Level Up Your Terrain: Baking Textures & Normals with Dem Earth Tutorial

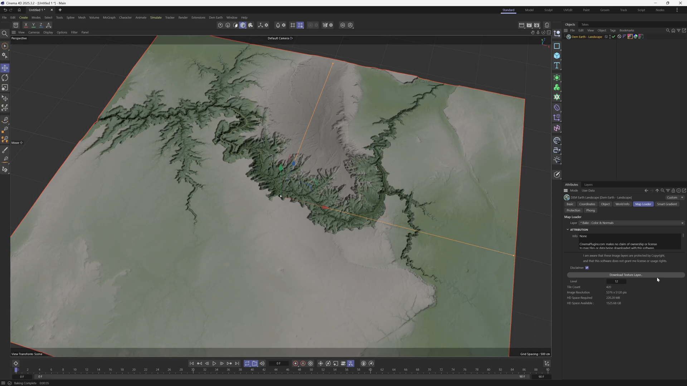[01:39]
All right, so that took about 35 seconds, and if you notice over here, now we have a texture baked out for our texture that we just did. So let me come right here, left click on this, and I'm just going to double click on this material here, drag this to the middle, and now you can see that we have our texture right here.